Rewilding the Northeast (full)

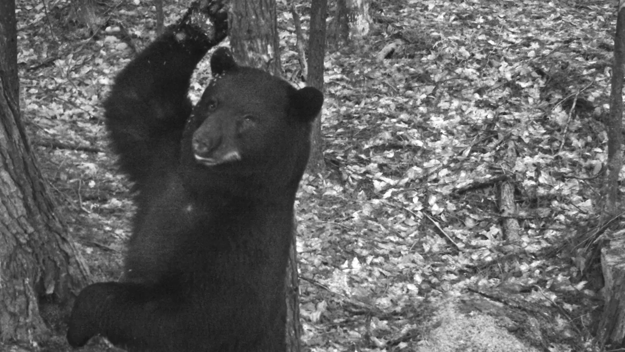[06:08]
Basically what happens is the mothers bring their little ones to these huge old trees and the cubs climb the trees to get out of harm's way while she feeds in the adjoining wetland.